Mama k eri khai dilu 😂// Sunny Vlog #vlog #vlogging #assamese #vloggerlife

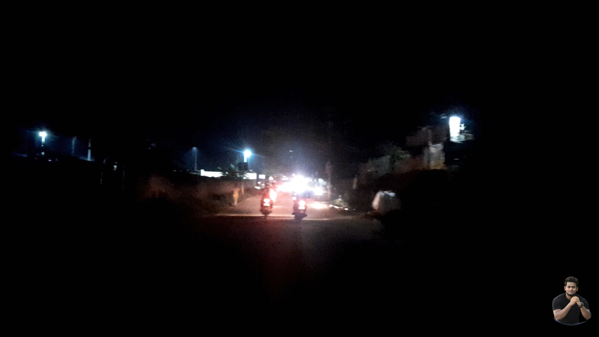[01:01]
এতিয়া, আমি আহি পাইছো বাগান। এতিয়া বাগানত সোমাইছো, বাগানৰ ৰাস্তাৰে যাই আছো, বৰ মজা ৰাস্তা।